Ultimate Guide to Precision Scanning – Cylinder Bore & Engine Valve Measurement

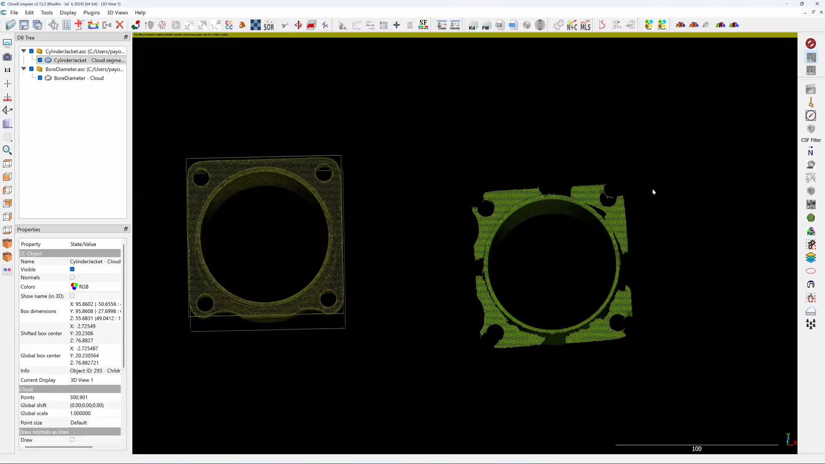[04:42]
let's bring this into autocad for measuring the diameter okay it's in the autocad
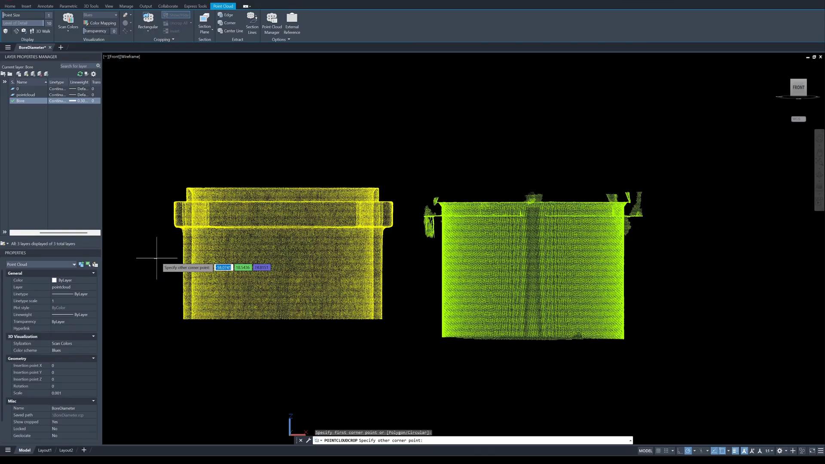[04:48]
the yellow one is from the single line and the green one is from the parallel line so i'm going to find the center of the circle first
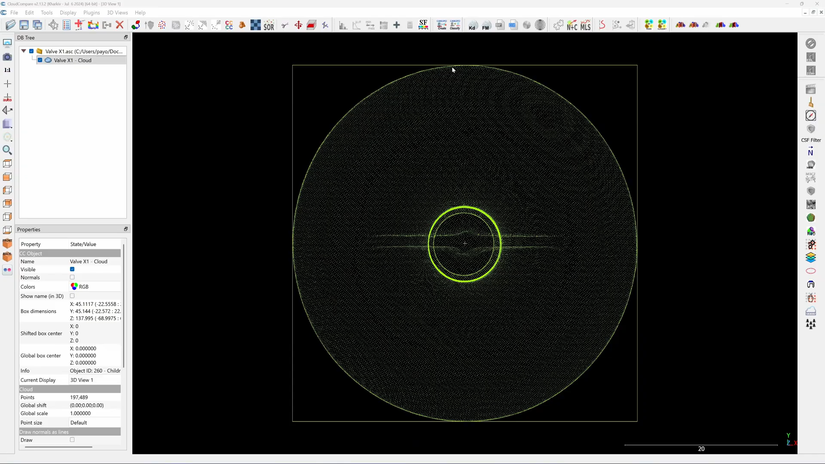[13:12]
guys will be the align point cloud exactly the center of the origin because the scan is very clean and i don't need to do any adjustments or next semester i'm going to create a profile for revolving